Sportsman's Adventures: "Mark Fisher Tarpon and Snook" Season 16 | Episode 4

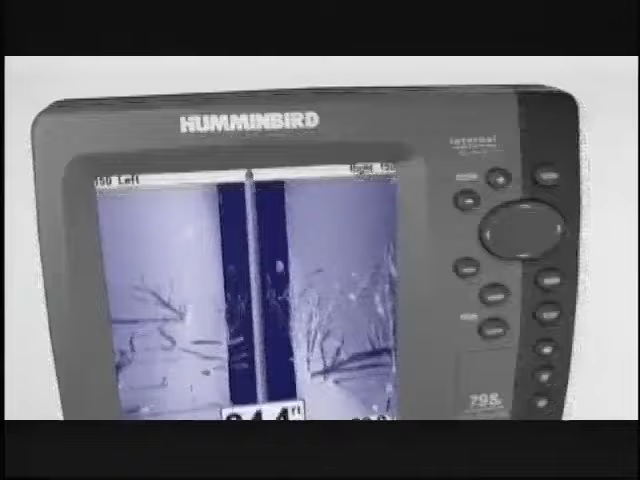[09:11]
Amazing picture-like images and a 480-foot side-to-side beam eliminate unproductive water fast, so you'll be at their front door in no time.